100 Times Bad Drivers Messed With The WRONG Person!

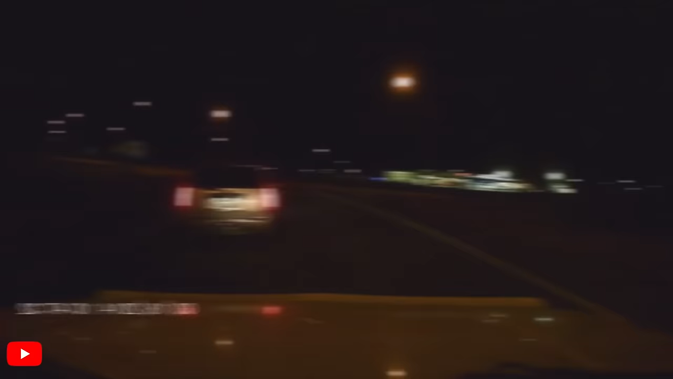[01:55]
We can't believe this guy brake checked the cameraman and then pretty much came to a complete stop. What was he expecting?
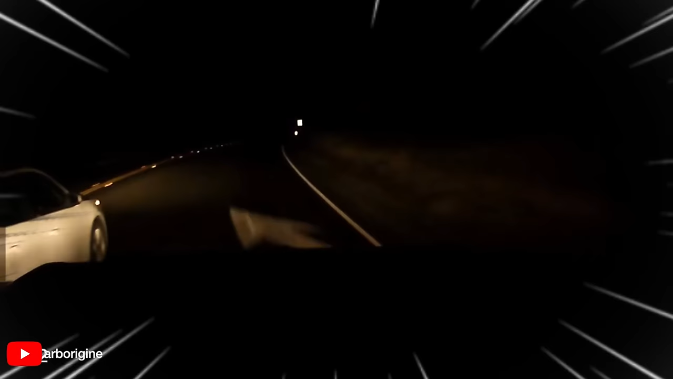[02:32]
The idiot in this clip decided to make a bad pass, then brake check a huge truck.
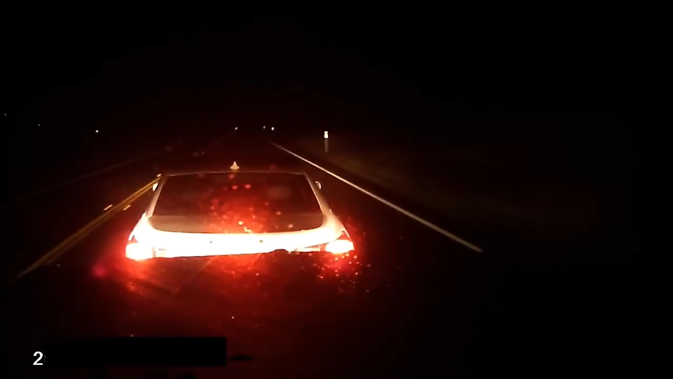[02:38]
What he didn't know was the truck driver recorded it and reported him to the CHP.
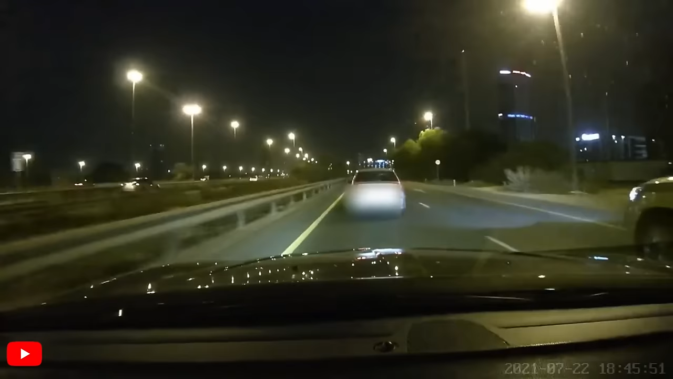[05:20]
Watch this road ranger cause a crash because he was desperate to merge and cut off the cameraman.
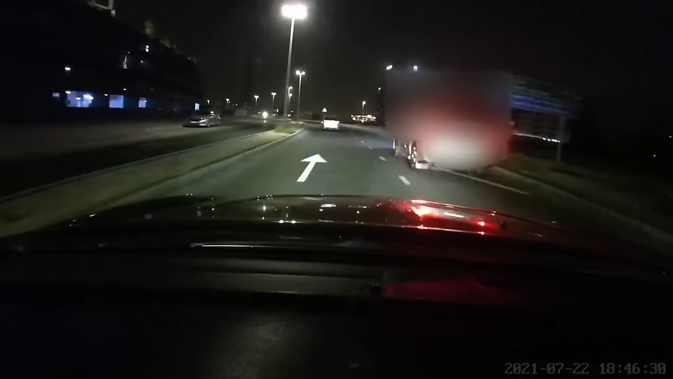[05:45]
Watch what happens to this idiot's car after he brake checks a semi truck.